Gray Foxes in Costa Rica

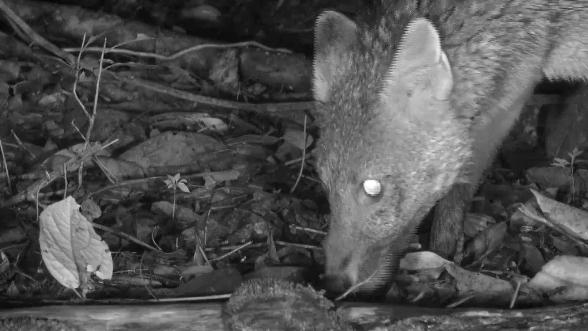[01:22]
Gray foxes are mostly active at night.
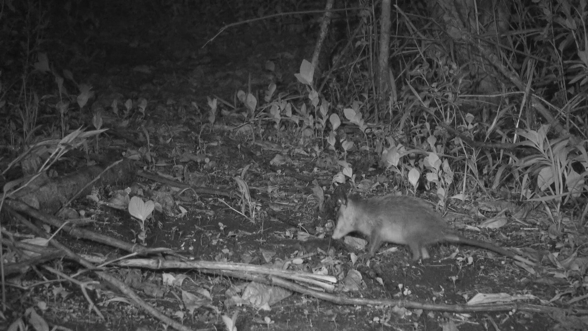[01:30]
They are omnivorous and feed on small mammals such as rats, mice, rabbits, and maybe this young opossum. Or maybe not. Predators always have to judge the costs and benefits of attacking a potential prey. Too big a prey and the predator may get hurt, which is not worth it for just one meal. These foxes also feed on arthropods, reptiles, frogs, grains, grasses, carrion, and a lot, a lot of fruit.
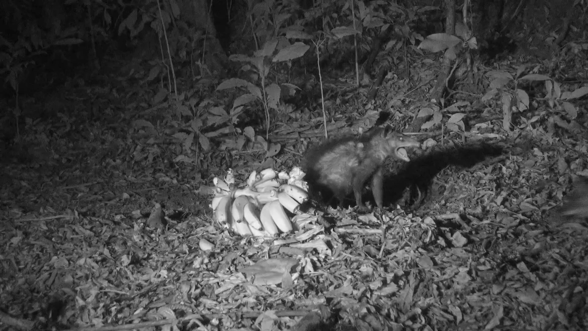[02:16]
Here a common opossum is defending a raceme of bananas, but the fox slips in to grab a quick banana.
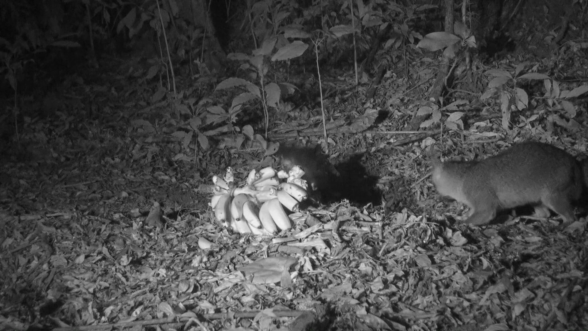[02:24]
In one study, in a habitat in Mexico, it was found that coyotes ate the rodents, the coatties ate the arthropods, and the gray fox the fruit. This reduces competition between all three.